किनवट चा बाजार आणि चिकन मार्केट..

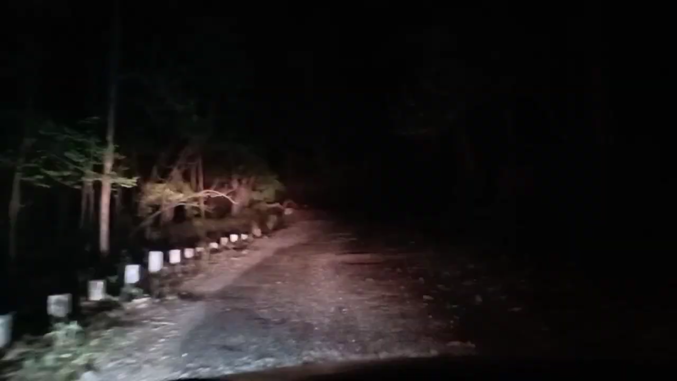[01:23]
अंधार झालाय आता निघलो. पहा किरकस अंधार कसा आहे. चला तर निघूया. वाघ वगैरे पण असतो कधी. टायर चेक करता कोणते रोग झाले का.